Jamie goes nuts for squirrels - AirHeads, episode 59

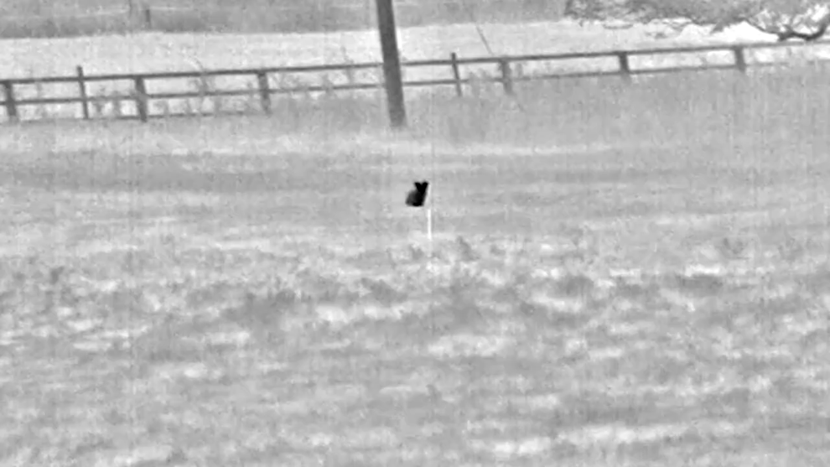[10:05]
And we can even see why there is a lack of rabbits in parts of the fields.
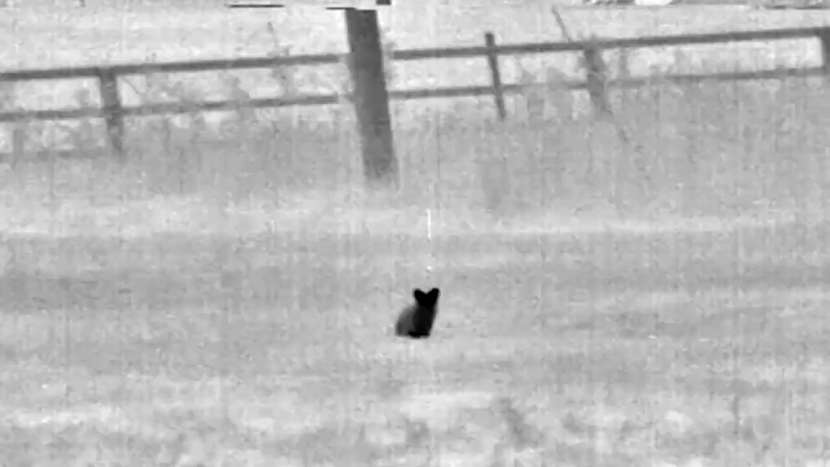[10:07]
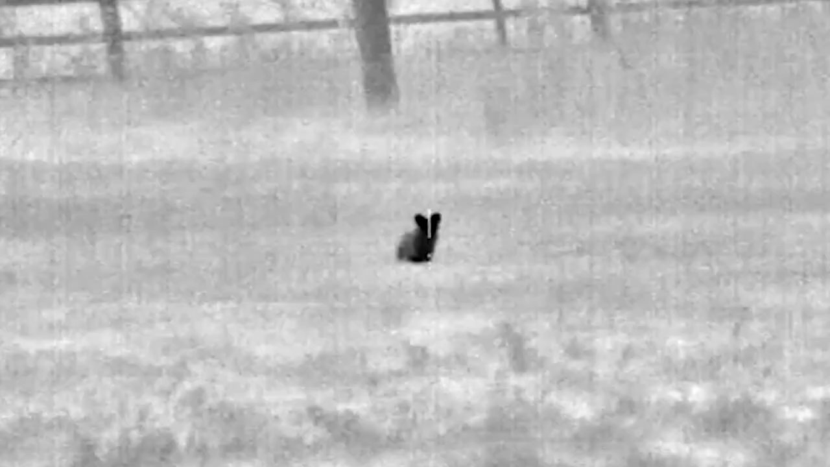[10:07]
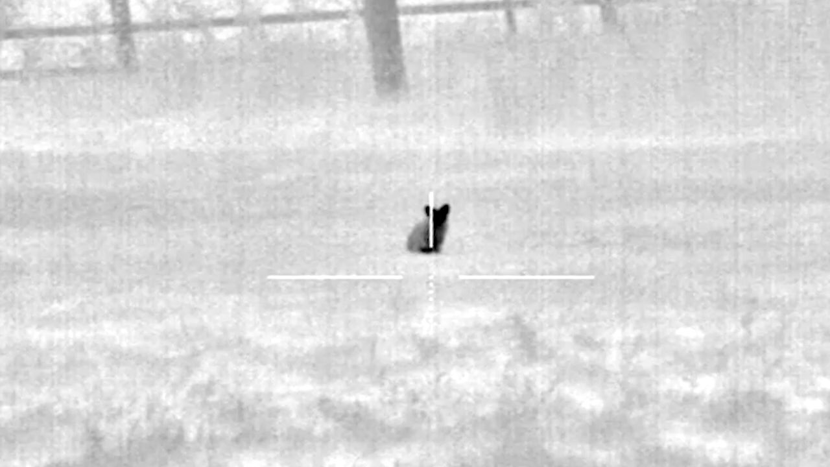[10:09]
Someone has a little cat. Obviously out catching mice and bulls and chasing young rabbits around.
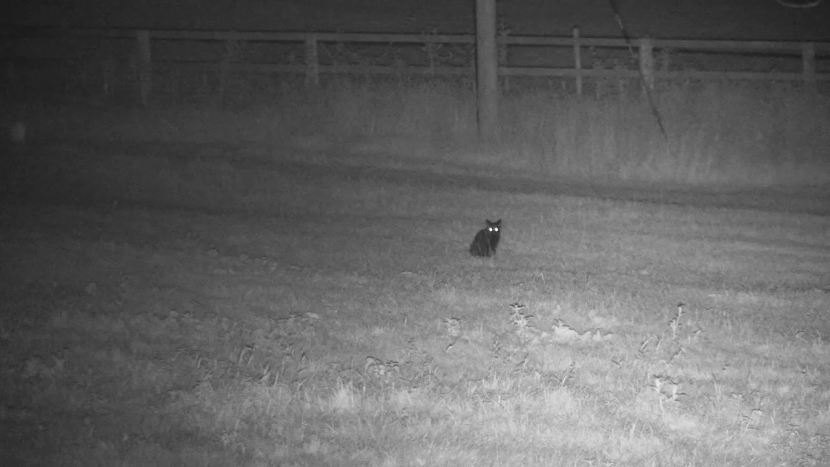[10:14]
And it doesn't take long before Darren is putting the FX and the thermal sight to work as he bags his first rabbit of the night.
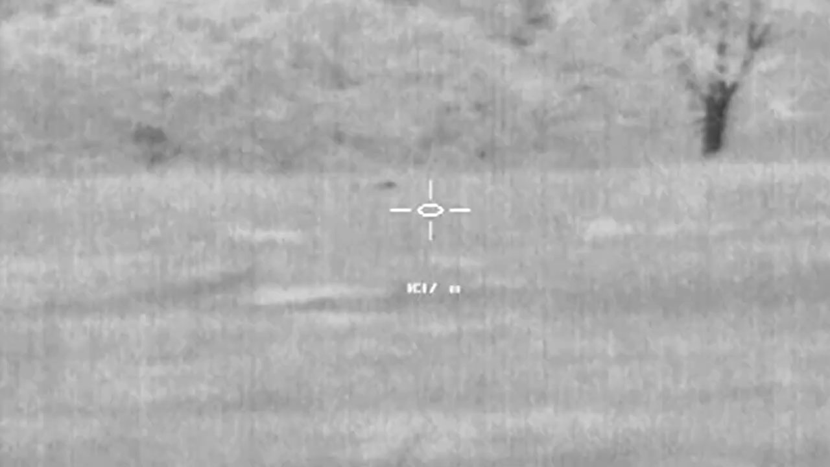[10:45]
The site is picking up rabbits in the distance that cannot be seen with the naked eye.